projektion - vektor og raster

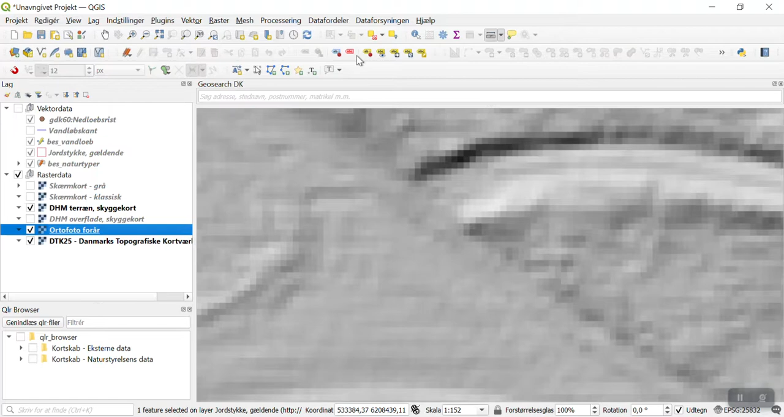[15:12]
så har de enkelte piksel, ikke lige på det her kort her, der er det bare en farvevisning, men deres data, som de kommer fra, viser højden over hævet, hvor vi kan gå ind og hente en højdekode.
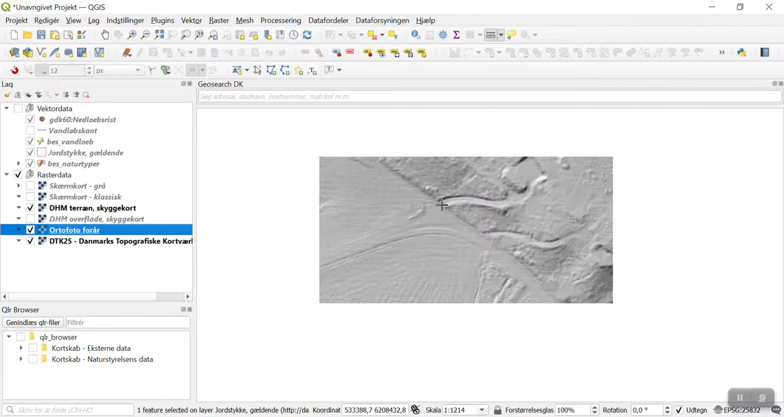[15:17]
Og den skal jeg lige have fundet frem. Jeg skal op under dataforsyningen og hente Danmarks højdemodel. Og her får vi lige pludselig en ny form for data med de andre, de hedder WMS. Det er rest og data, som vi kan hente frem med trikledata eksempelvis. Men også de andre data, vi har siddet og kigget på her, det hedder WMS data.
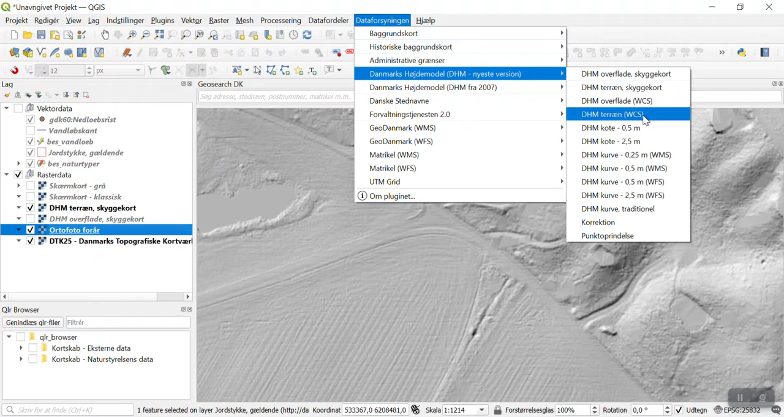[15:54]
Men nu skal jeg prøve at vise en anden her. Den hedder DHM terræn WCS. Når vi får hentet det data ind her,
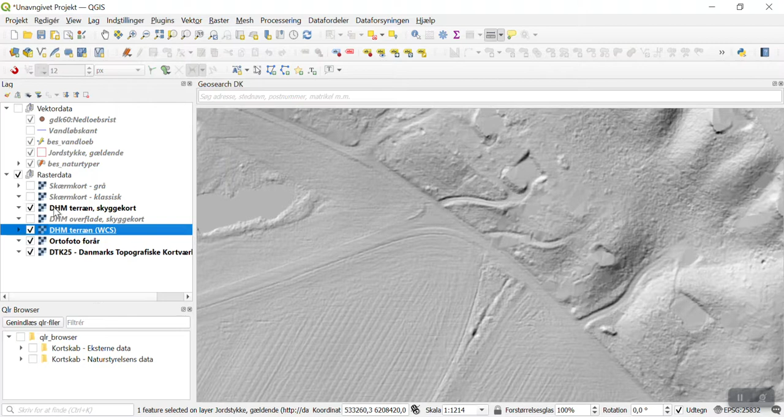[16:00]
så ser de bare ud som sådan en grå flade.